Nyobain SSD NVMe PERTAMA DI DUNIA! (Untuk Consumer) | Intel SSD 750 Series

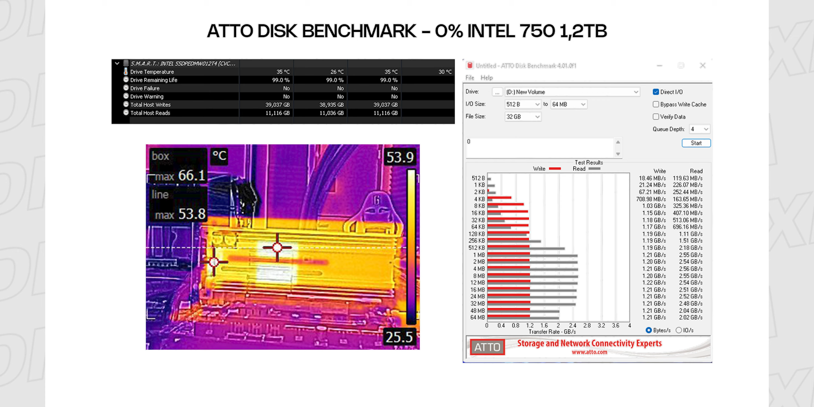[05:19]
On screen: scale top 53.9°C, scale bottom 25.5°C
itu ternyata ketika di skenario 0%, SSD yang satu ini bisa menyentuh sampai 66,1 derajat Celcius. Sedangkan, ketika SSD ini terisi 80%, itu dia suhunya maksimal ada di 66 derajat Celcius.
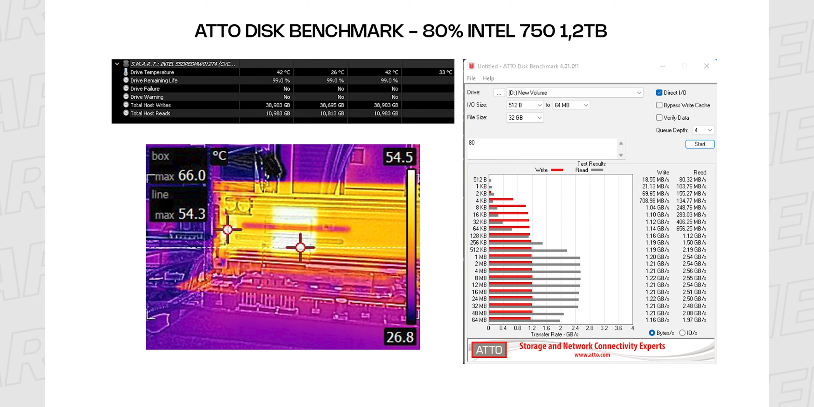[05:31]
On screen: scale top 54.5°C, scale bottom 26.8°C
Bedanya, jadi cuma 0,1 Celcius saja. Dan selanjutnya, kita masuk ke pengujian SLC test.